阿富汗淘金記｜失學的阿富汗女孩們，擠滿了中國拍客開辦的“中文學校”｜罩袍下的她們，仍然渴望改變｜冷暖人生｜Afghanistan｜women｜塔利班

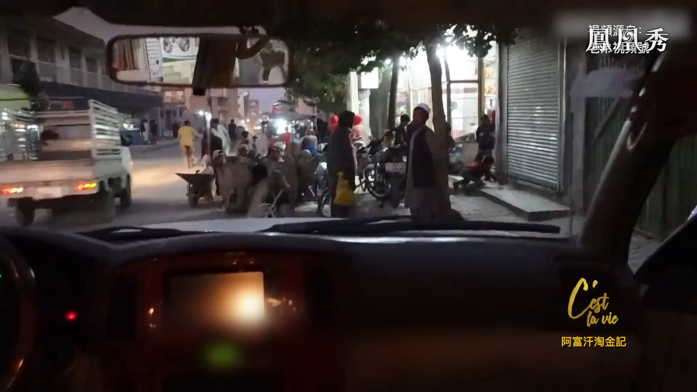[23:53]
我们从中文学校出来车正好停下来因为学中文的女同学看到我们她们这边的公